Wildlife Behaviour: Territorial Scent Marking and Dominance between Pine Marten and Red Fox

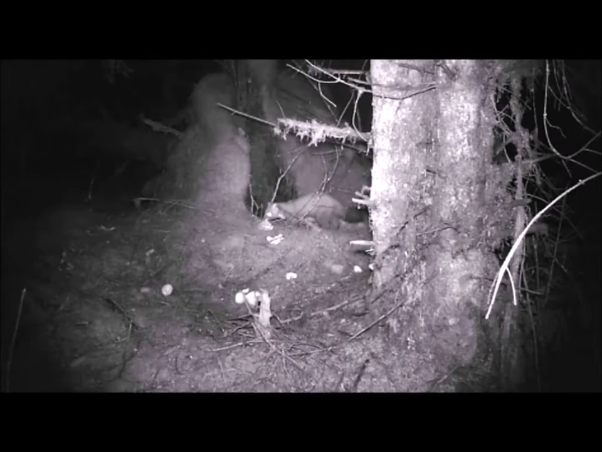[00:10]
Now here we see a fascinating interaction between two of the small predators in the forest here. The first is the pine martin and as you can see he's usually the first to come to a feeding site. He's got the smallest territory and he comes around a couple of times a day to the same areas. Now later on we see a fox. Now the fox knows he's been there and that's quite evident by the way he behaves. Snatches some food and he runs.
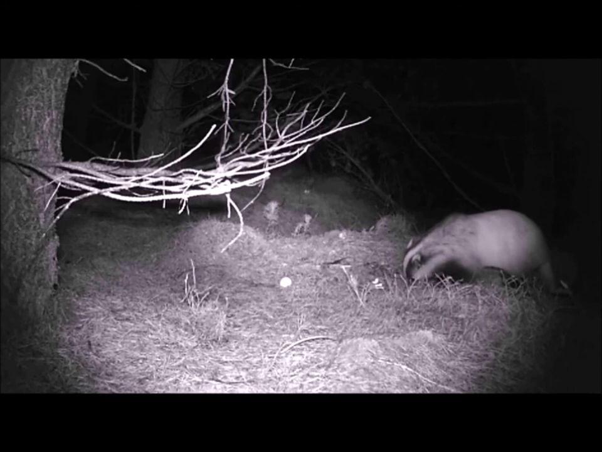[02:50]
However, a badger arrives and he's not threatened by anything that the martin is doing. He just gets on with his life. But we can see that there is an interaction here between martin's marking and fox's in terms of territory. And of course then we get the jay arriving. Now the jay just would tend to come and patrol his zone.